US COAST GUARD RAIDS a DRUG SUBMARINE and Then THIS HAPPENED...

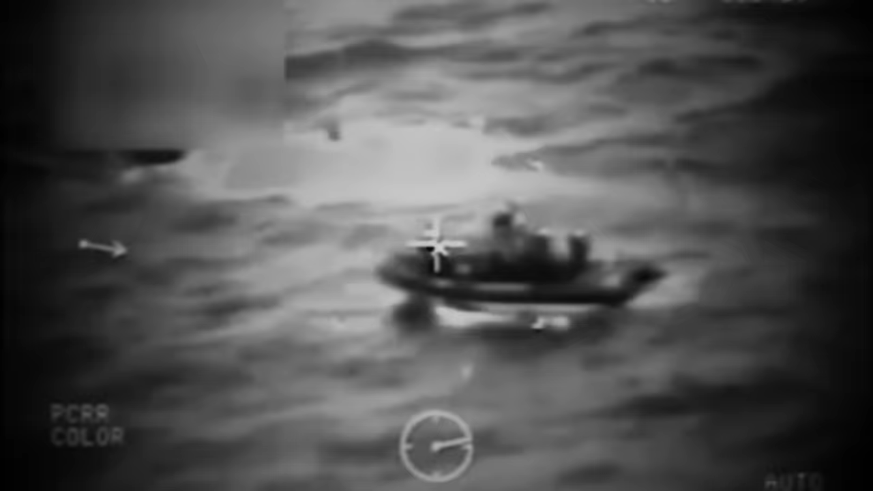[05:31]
when a semi-submersible was intercepted at sea,
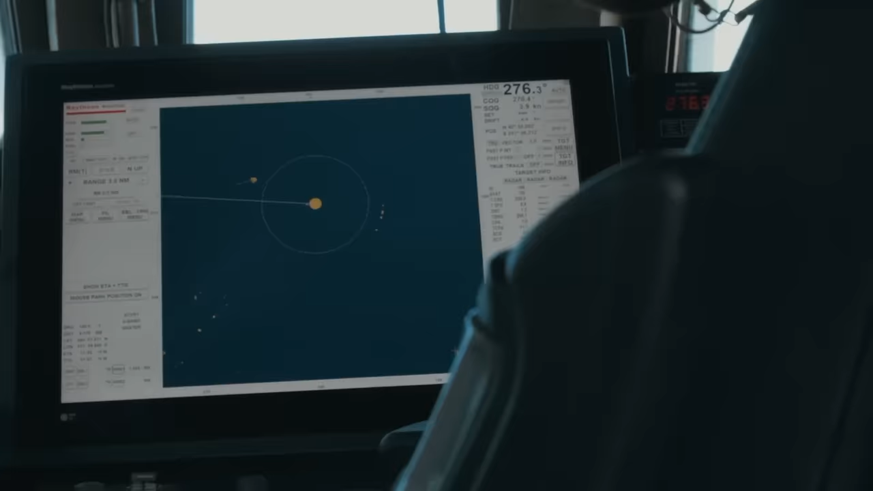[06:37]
Using technologies like infrared cameras and sonar,